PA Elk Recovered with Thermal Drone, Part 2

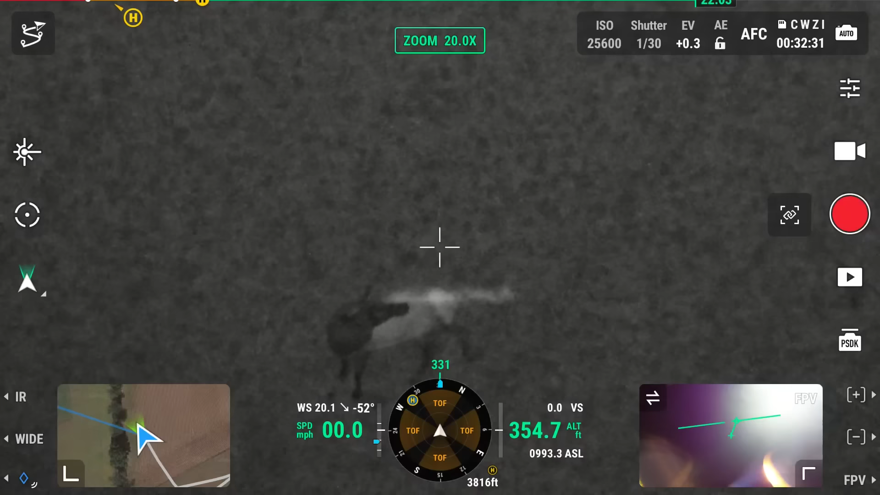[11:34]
Found it! We got the one tranquilized and put in the pen. We got a tip of a location where we think it's close to.
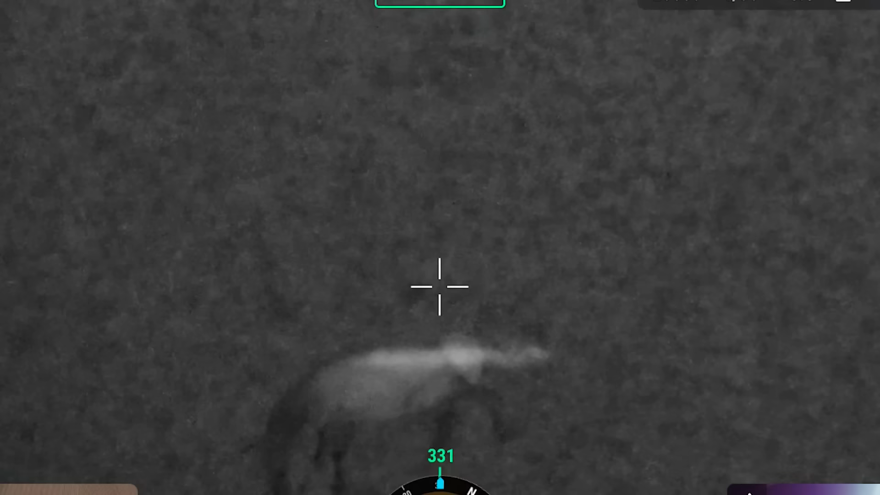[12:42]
Great! Woo! Found it! We were wound up. We couldn't believe we found the thing. So, they were super happy.